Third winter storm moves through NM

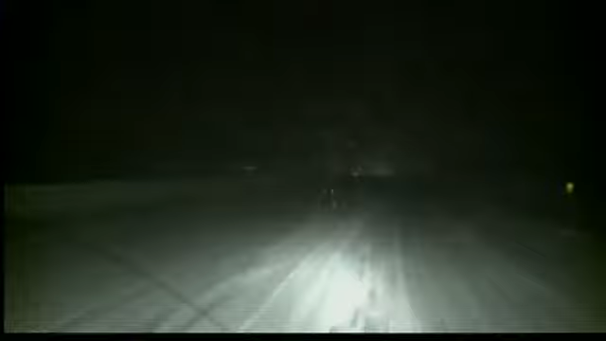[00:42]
Then we were hit with a wall of snow and snow packed roads that were completely covered. This may have taken the Department of Transportation by surprise as well because the northbound lanes of 25 were snow packed with ice underneath. Now a few plow trucks passed us in the southbound lanes of I-25 around 330. Then we saw a brief break in the bad conditions just north of Bernalillo. Then it was clear from Algodones all the way to Santo Domingo, and the snow was sticking and sticking fast in some of those areas. It's real sporadic.